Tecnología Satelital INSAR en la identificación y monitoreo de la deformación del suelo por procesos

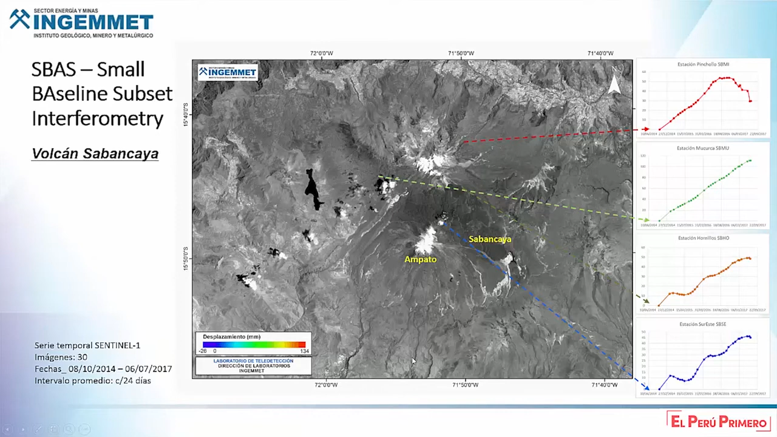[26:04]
Bien, no se puede visualizar el GIF, pero podemos mencionar aquí, de acuerdo a estos perfiles,